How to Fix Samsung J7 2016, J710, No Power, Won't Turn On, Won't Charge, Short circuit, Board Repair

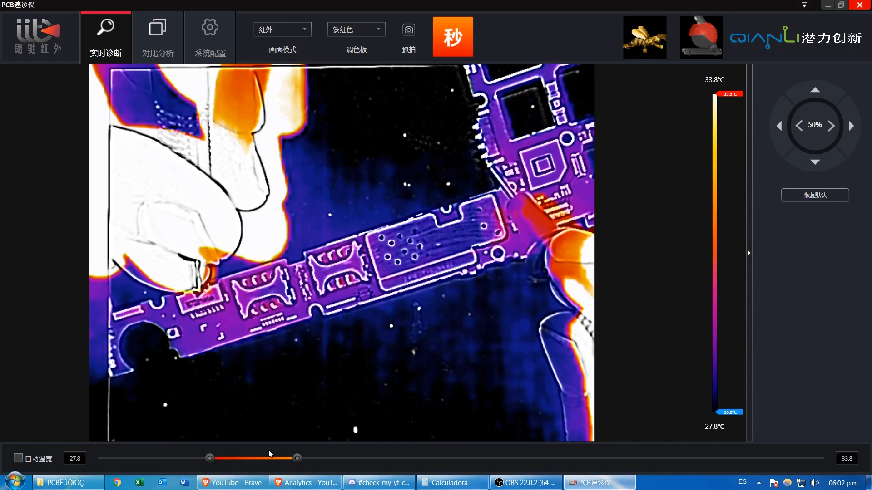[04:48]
On screen: scale top 33.8°C, scale bottom 27.8°C
We can see something getting hooked. Let's try again. There it is.